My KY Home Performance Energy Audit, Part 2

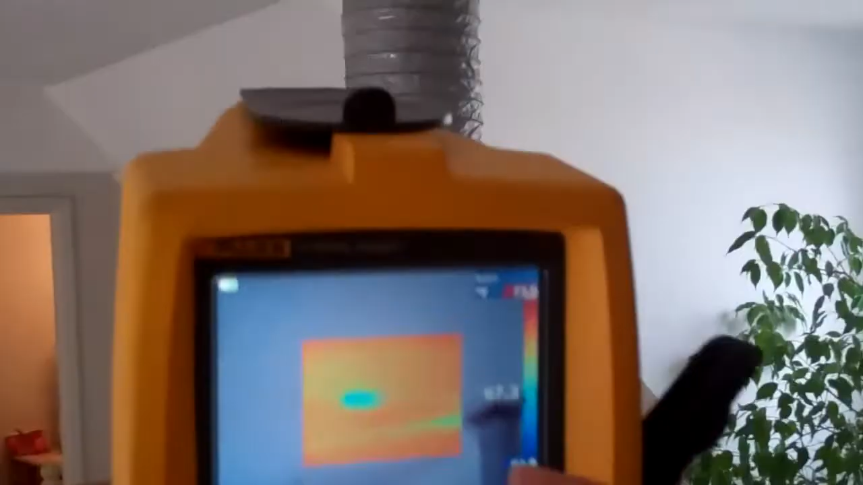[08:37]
and what we're seeing here is a thermal image of
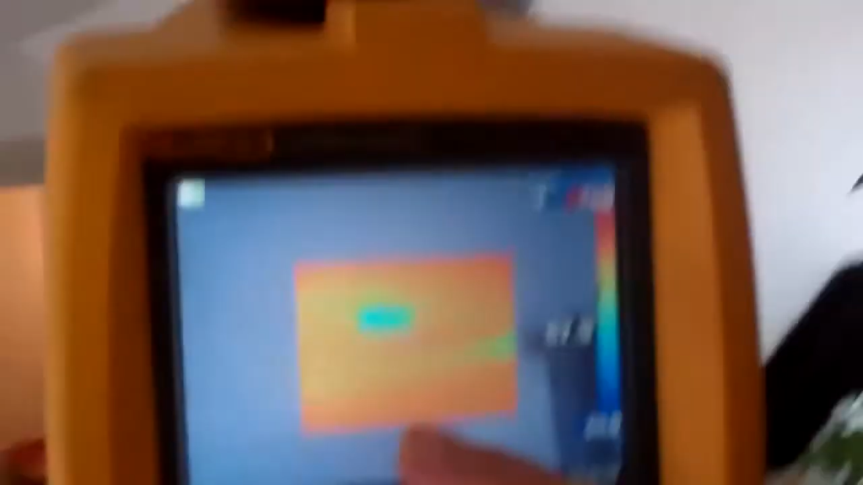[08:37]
a blue spot in the middle there, okay,
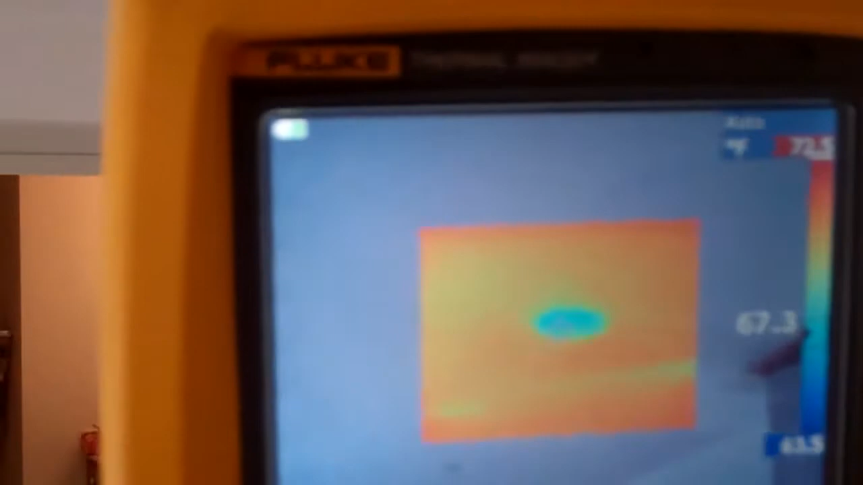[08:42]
with a temperature of 66, 67 degrees,
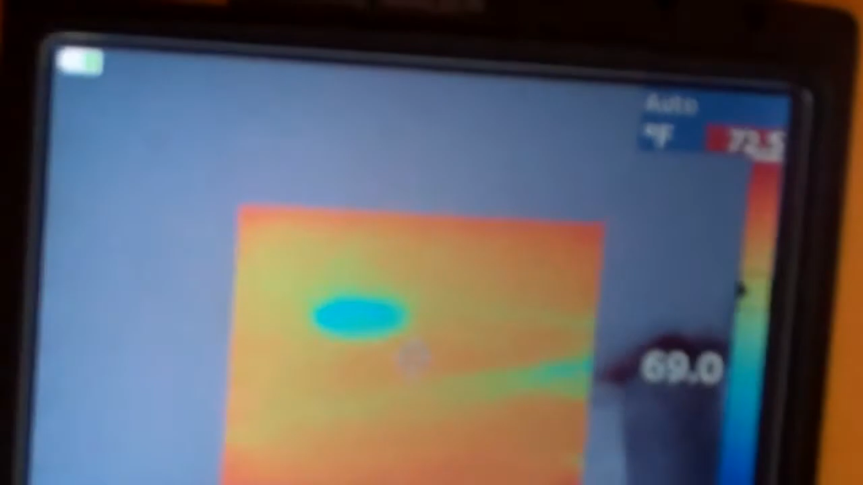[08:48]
and that's where air is kind of pouring through from
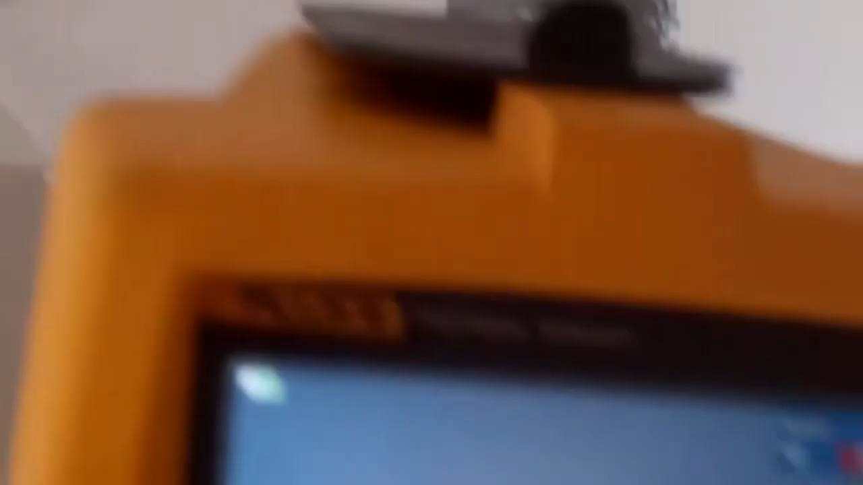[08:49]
the upstairs attic and coming into this conditioned space here.
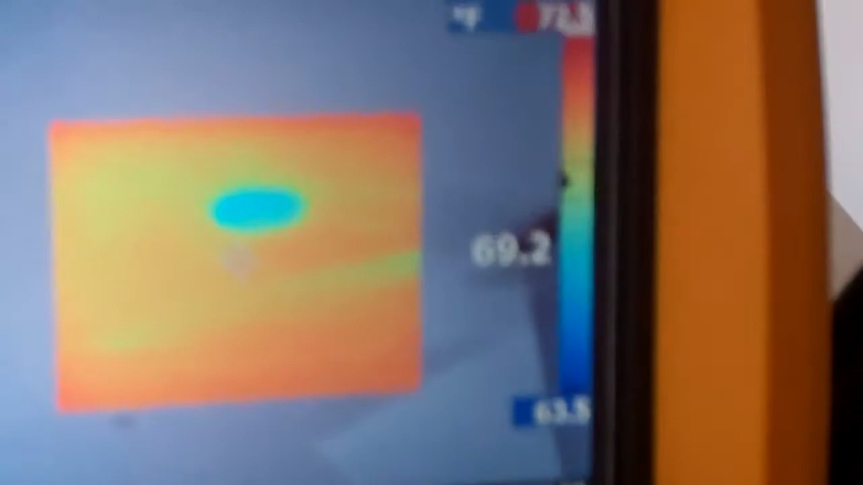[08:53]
And you can actually see from the thermal imaging gun what that can actually, showing us just some of the energy efficiency upgrades that can be done in the home.
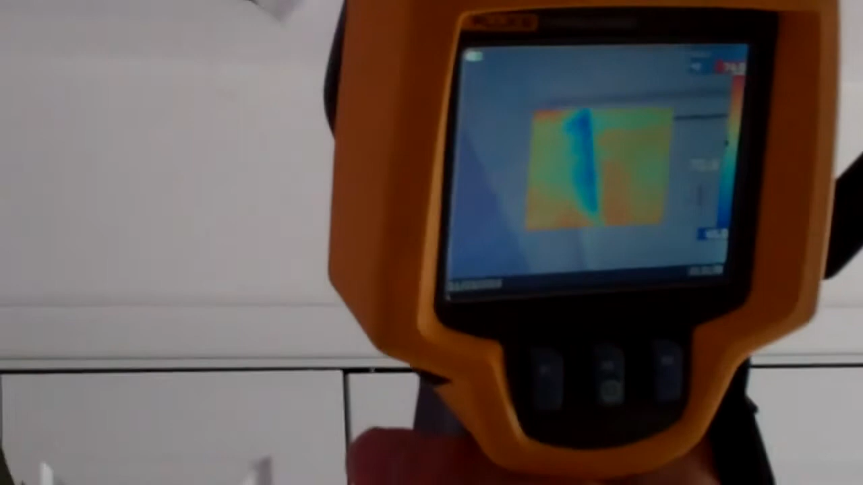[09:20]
Look, perfect, perfect, perfect, perfect. We have the blower door on, and what's happening is that you can see that cool air coming in from the attic,
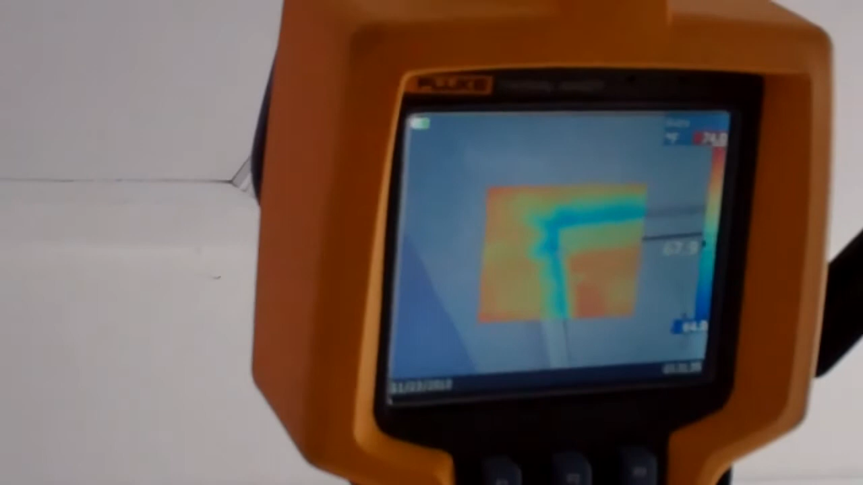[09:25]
coming into conditioned space,
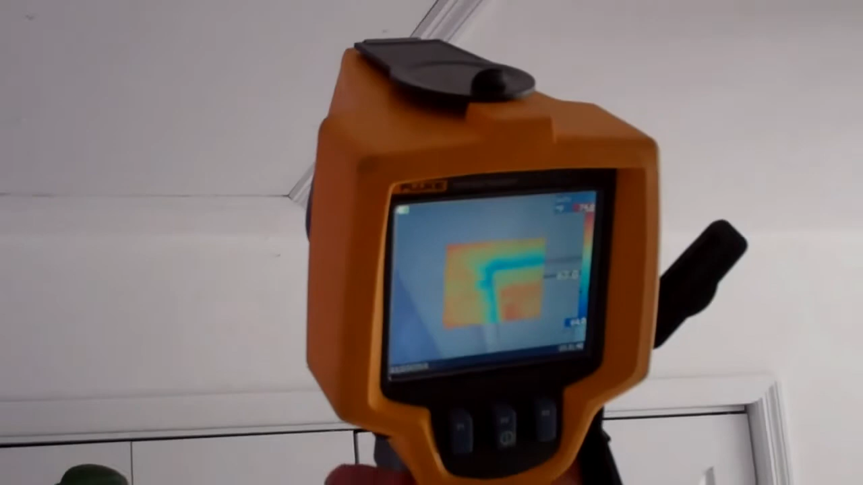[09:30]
and this just shows via thermal imaging of what some of the leakage is going on.